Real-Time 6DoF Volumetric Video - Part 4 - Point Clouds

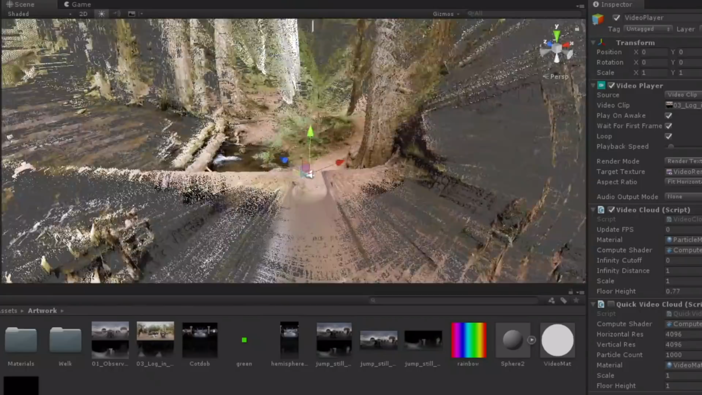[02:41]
I'm not exactly sure why that is. It's probably a bug I can overcome,
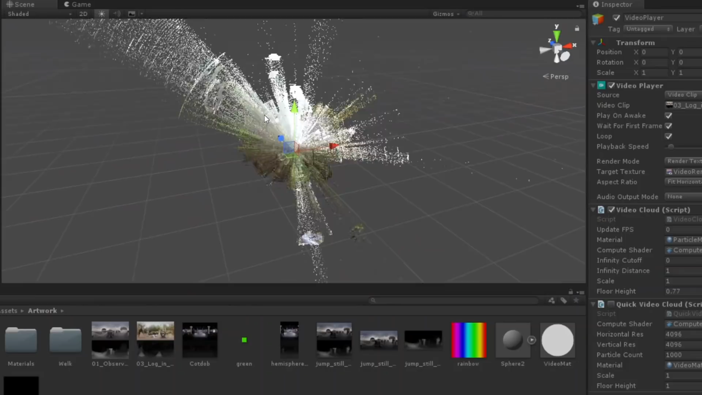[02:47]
but I had actually moved on anyway because I was running into some garbage collection issues.
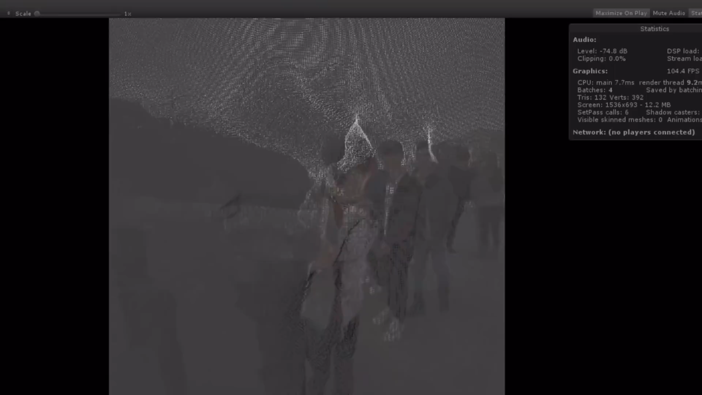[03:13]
Instead of relying on the compute shader to compute positions and colors every frame, I only call it once to compute all of the points in a normal sphere,
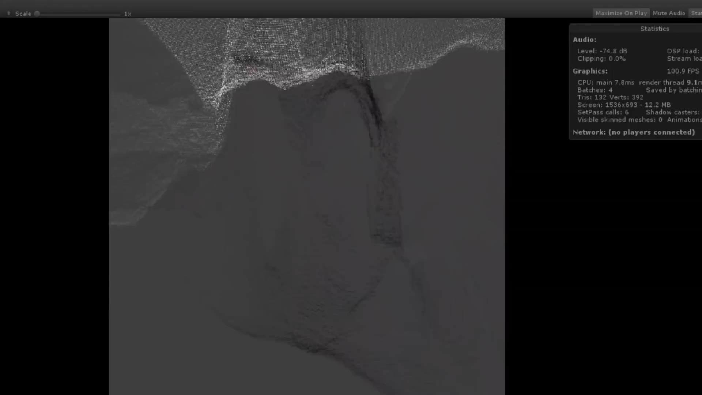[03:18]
and then use a technique similar to the displacement shader to render the colors and depth positions.
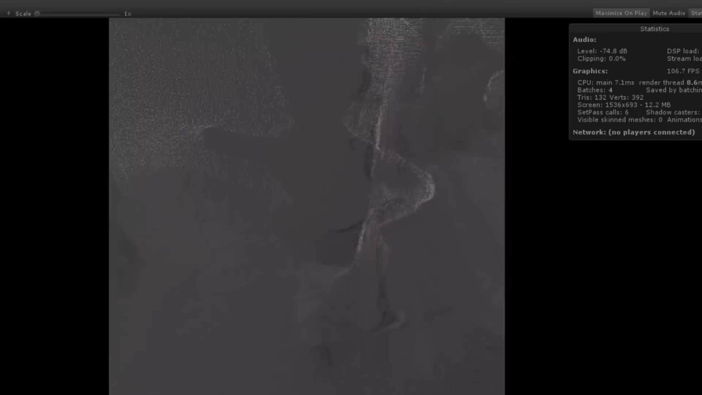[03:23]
Also, I should just mention real quick, I'm wearing a Windows Mixed Reality headset to do all the positional tracking,
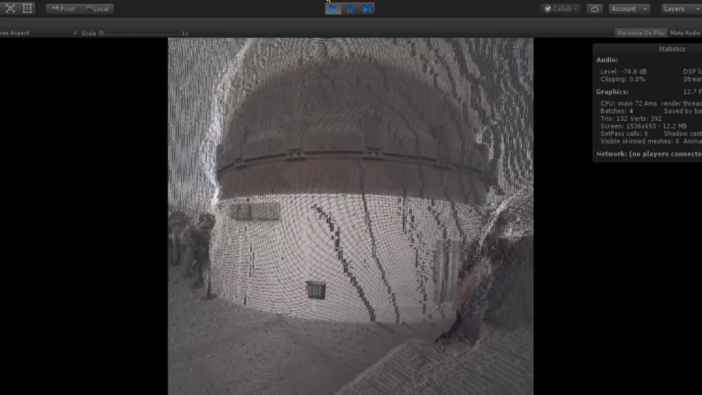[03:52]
It's sort of like an extreme screen door effect.
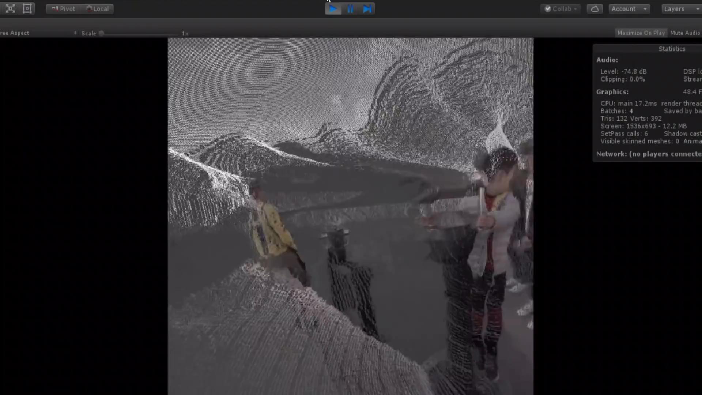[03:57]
Especially when looking at this through in HMD, it's really just a problem of the individual points being generated are sort of infinitely small.
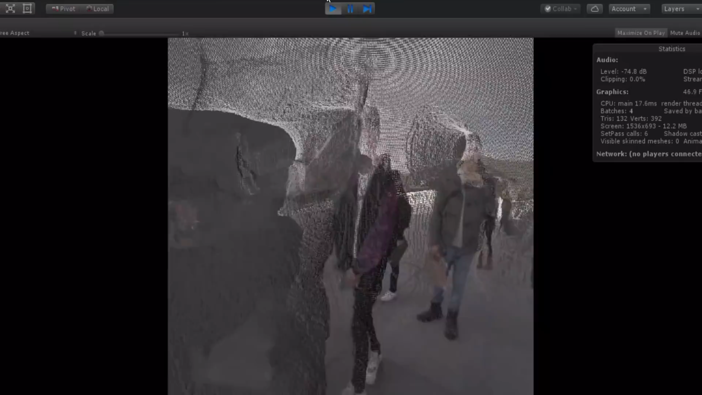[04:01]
In OpenGL, you can change point size, but for whatever reason, DirectX 11 doesn't support that anymore.
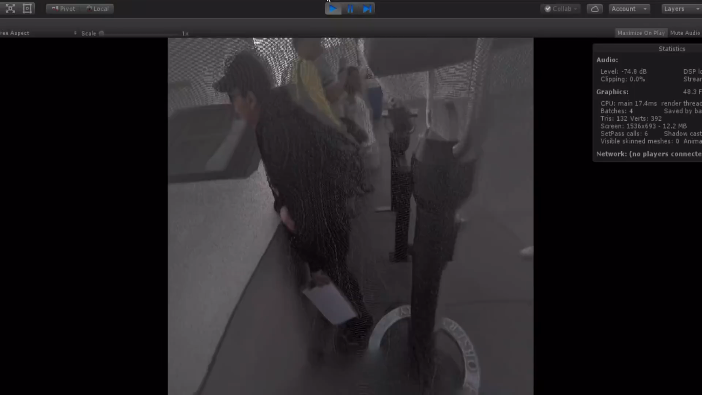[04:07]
So that's like a super nerdy detail you don't need to know, but it did force me to write yet another shader.
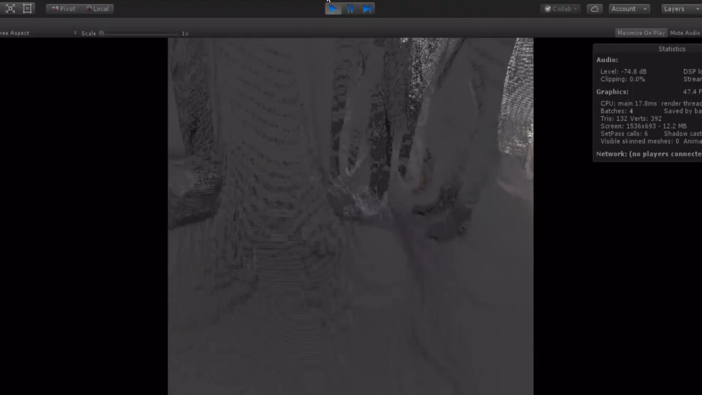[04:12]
This is what's known as billboarding.
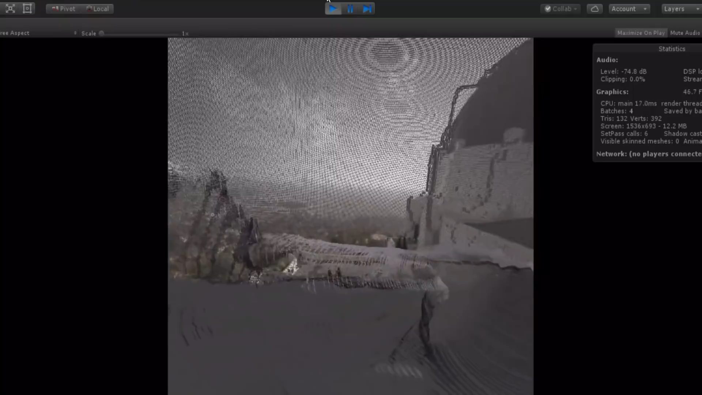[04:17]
So from each individual point, you then calculate out four more points and make that into a quad,
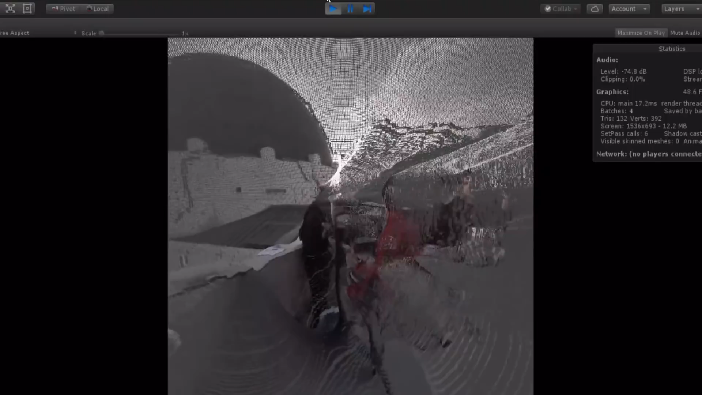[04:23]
and those quads always face the camera, and that way sort of each point turns into sort of a bigger rectangle.
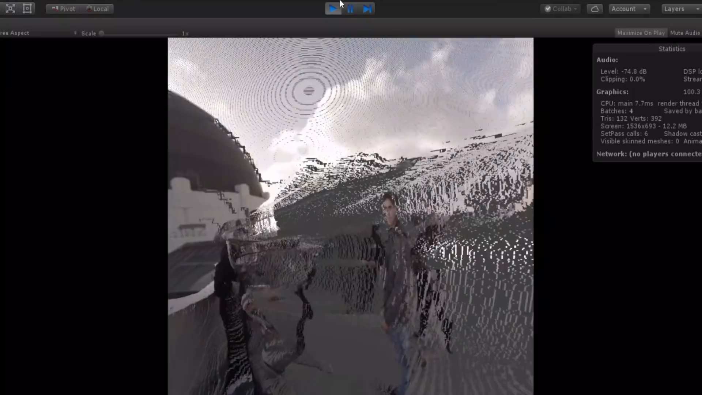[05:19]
I'm doing this to sort of fill up the frame evenly.
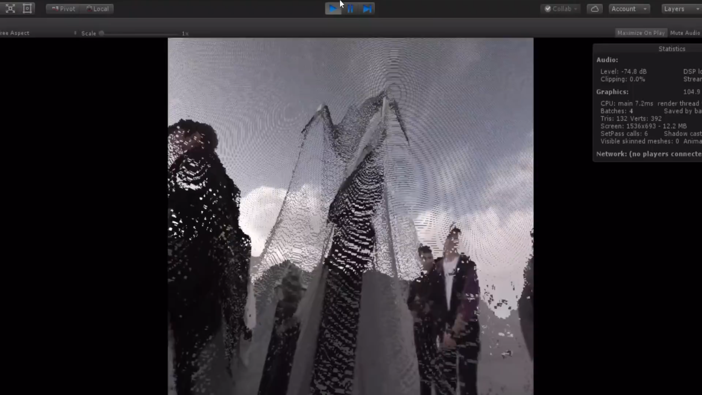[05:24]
If you don't do this, then you end up with a bunch of quads either overlapping with each other or not filling in the gaps between each point.
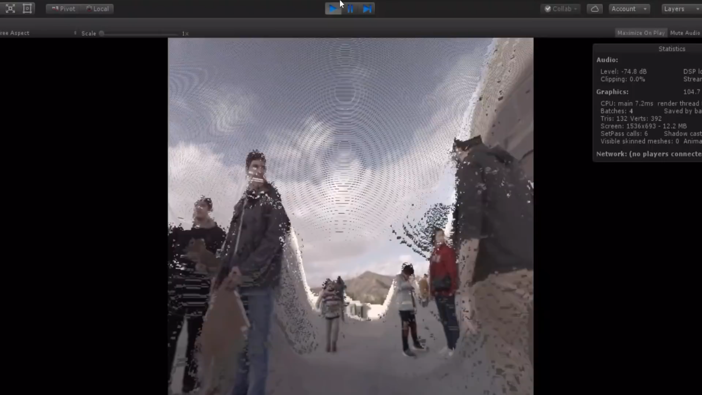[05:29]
This sort of makes sense if you think about it, because the points being captured close to the camera are much denser than the points further away.
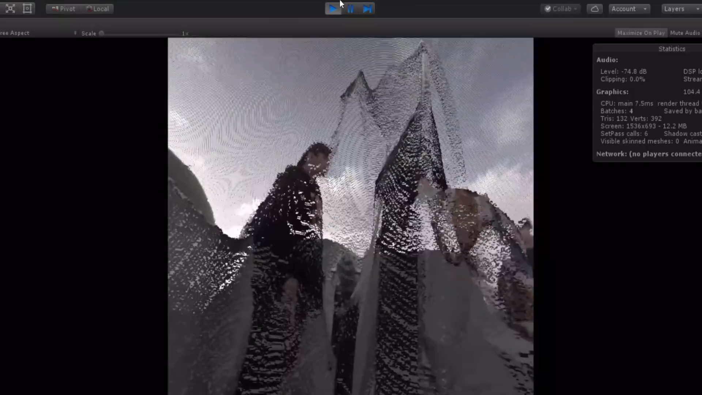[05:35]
So this is just compensating for that.
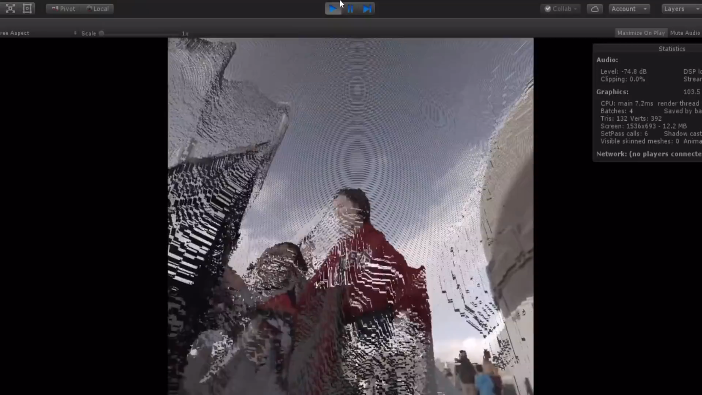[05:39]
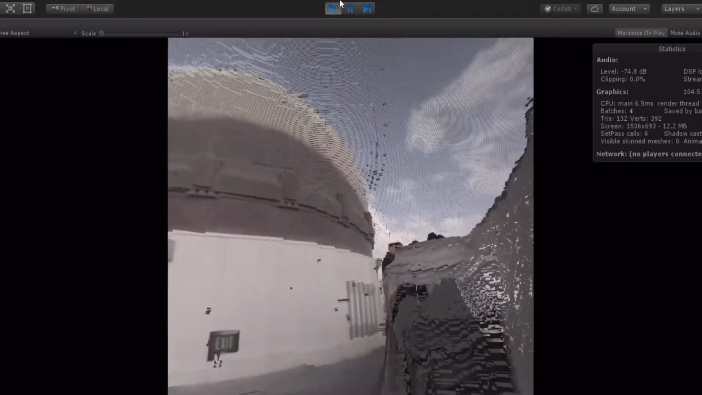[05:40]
So another thing I did here is change the clear flags from color or skybox to depth only. So what that does is anything that would have been that background gray color is now just not changed from whatever previous color it was.
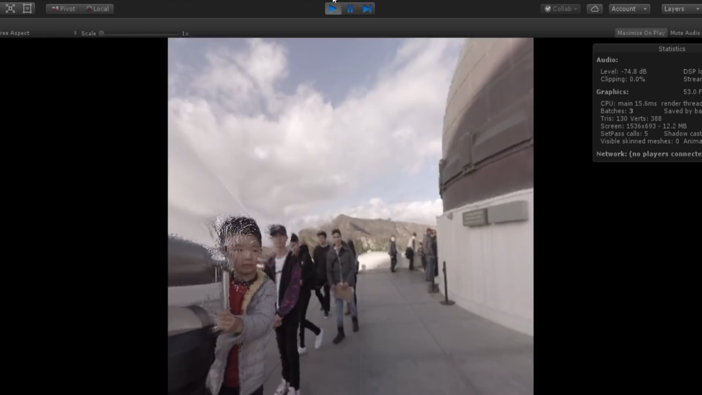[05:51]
This gives you like this really sort of trippy effect in all of the places that would have had background.
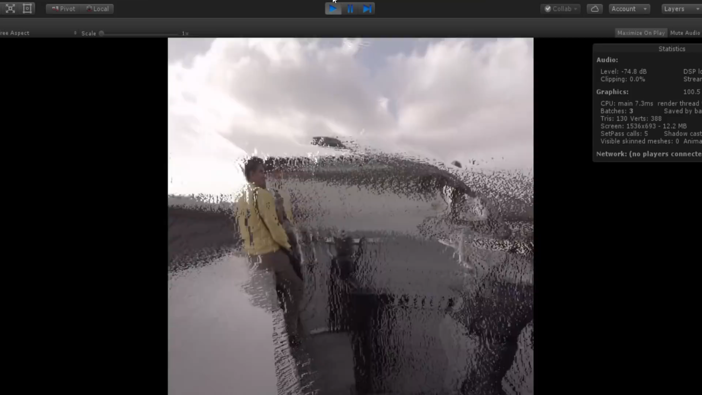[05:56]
This can actually be pretty nauseating, especially in VR, but it does give you sort of an idea of what it could look like with some pixels filled in instead of that gray.
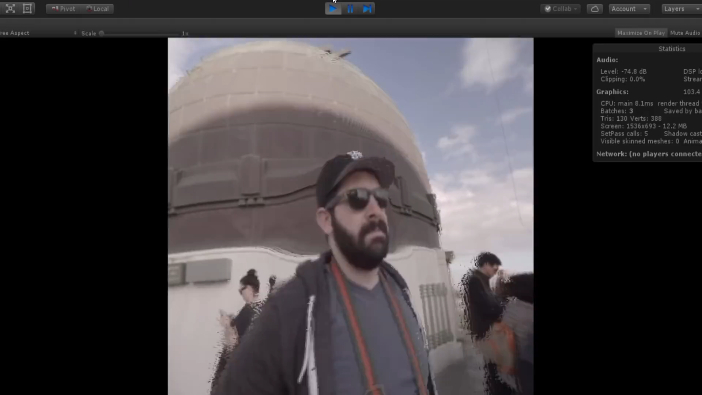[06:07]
You can sort of imagine where you could go with maybe like a color repeating or even